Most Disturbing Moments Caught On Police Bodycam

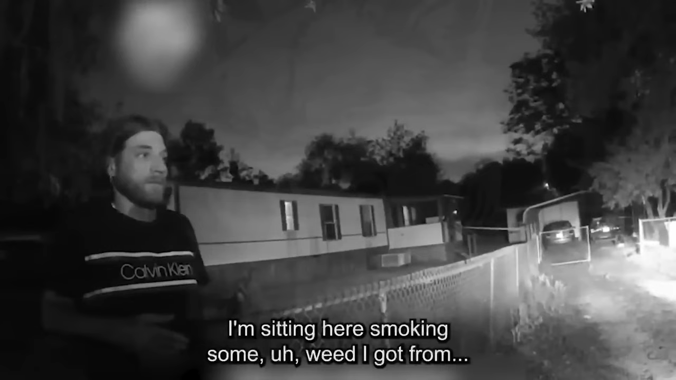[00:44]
The first case is an example of what happens when someone is having a bad trip. The suspect, Colby Parker, placed the 911 call himself, alleging that his grandfather took a knife to him.
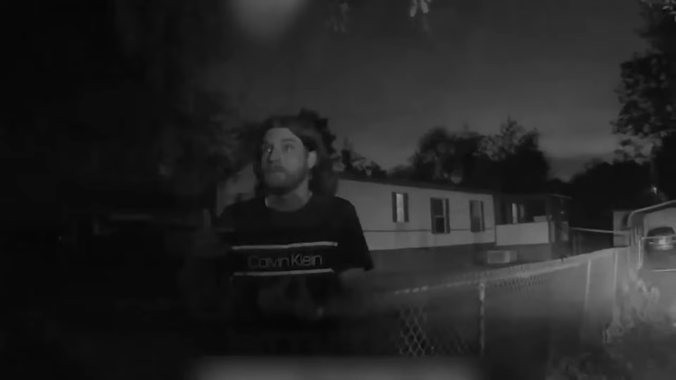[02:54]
He walks around banging his chest like a rabid King Kong. The officers try to get the story out of him, but his statements are ineligible.
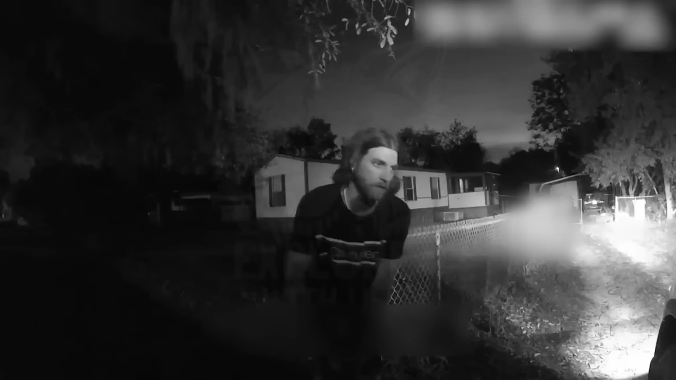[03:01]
They are now on high alert as the suspect's actions become erratic.
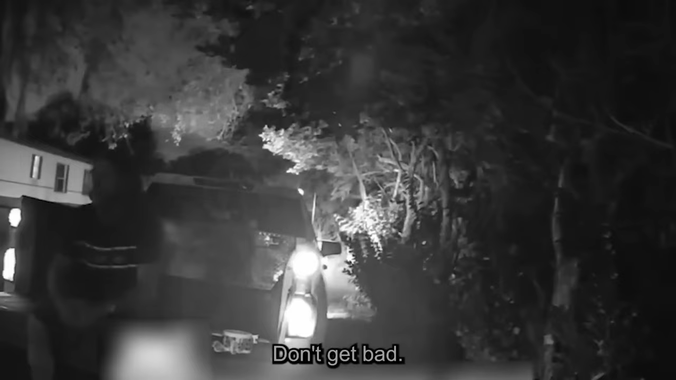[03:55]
Suddenly, a fuse trips in his brain, and the suspect does something that further proves his guilt.
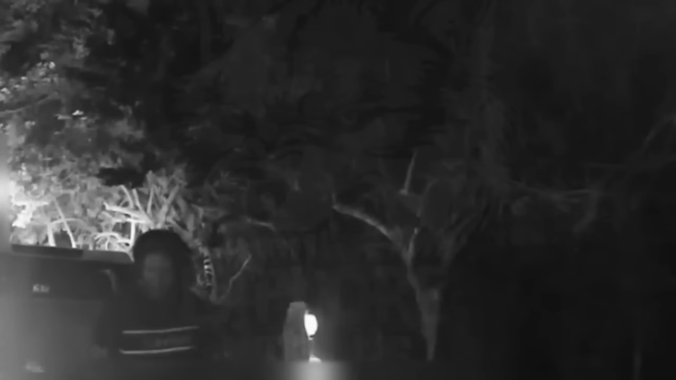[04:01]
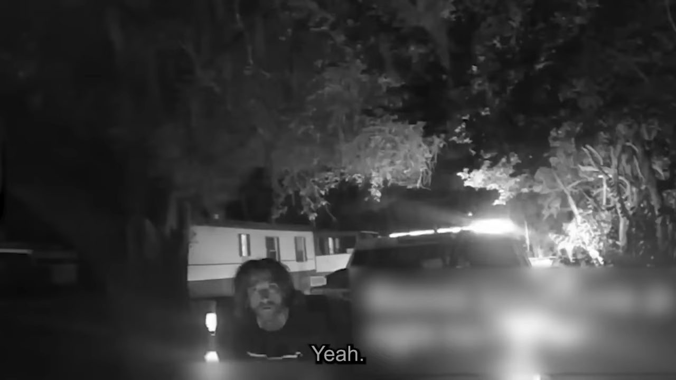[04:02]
He pulls out a pair of ears from his
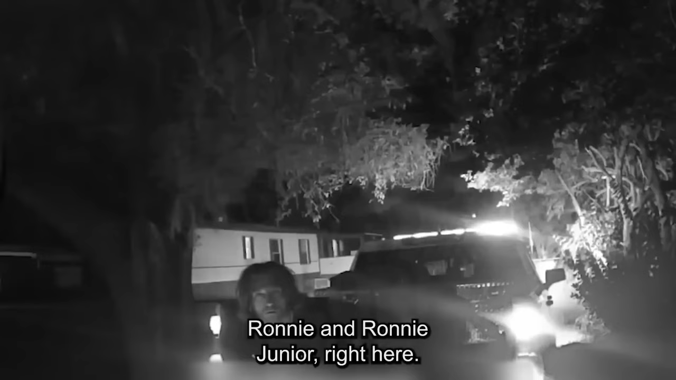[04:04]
pocket and shows them to the cops like they are a proud memento. The officer who responds is surprisingly calm,
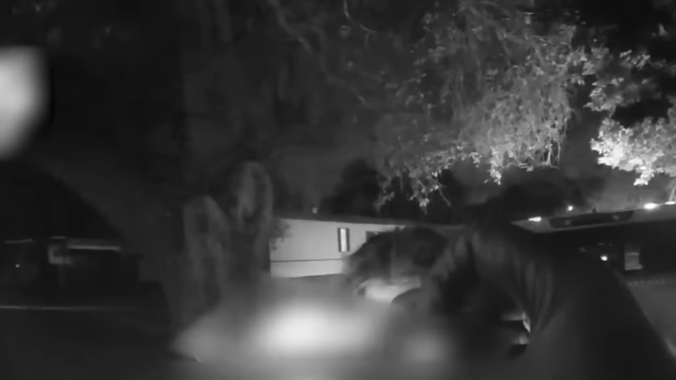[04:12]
taking it all in but maintaining composure. Nobody else in the house, okay?
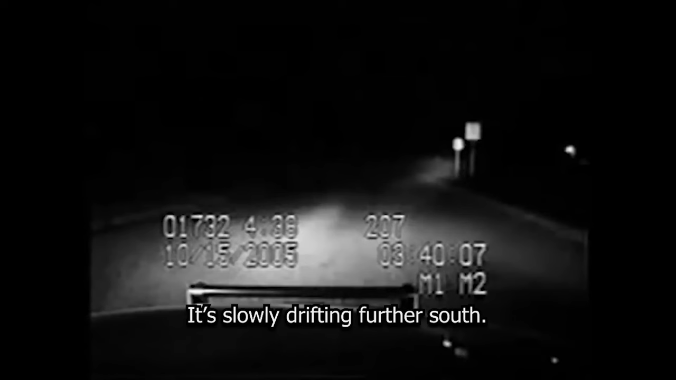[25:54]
He also recognizes that there is a chemical smell in the area.
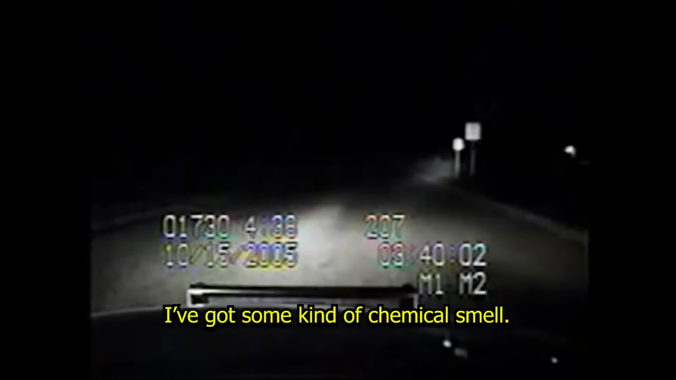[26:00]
I've got some kind of chemical smell. It's slowly drifting further south. The next moment, a loud explosion is heard in the distance. Over the radio, another officer informs him that there is a massive fire in the area. The officer instinctively backs away in preparation for the impending doom.